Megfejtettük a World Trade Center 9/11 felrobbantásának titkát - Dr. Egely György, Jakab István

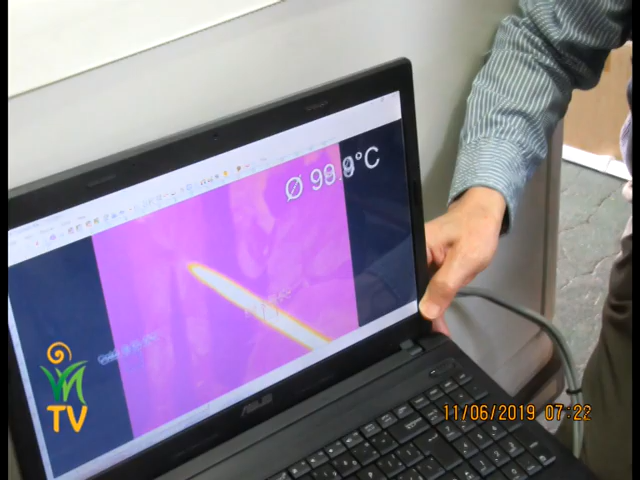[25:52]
És itt van a hőkamerás felvétel, 98 fokos a lágnak a közepe. Menjünk tovább.
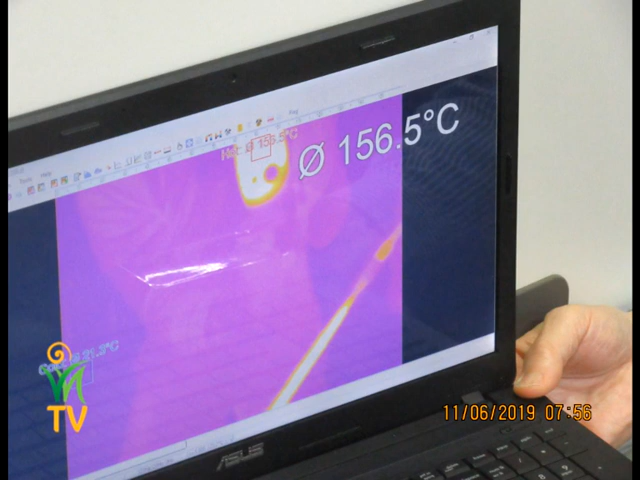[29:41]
156. Ott van egy ember mögötte, a bob, és 77 fokot lát, tehát a láng hőmérséklete itt 77 fok a közepén. Ja, és ugye az embert már nem égeti meg, tehát ilyen volt össze a lángot. Tehát ez a láng 77 fokos,